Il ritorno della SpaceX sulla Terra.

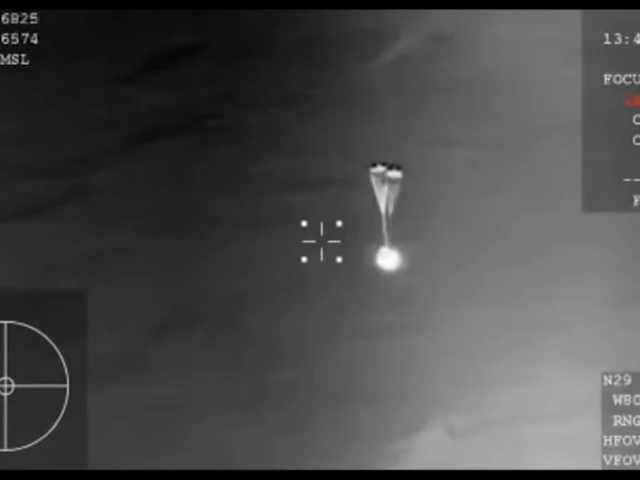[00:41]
So those drug chutes do the initial slowing and then they're ultimately going to pull out the four main parachutes responsible for really slowing the spacecraft down prior to that splashing.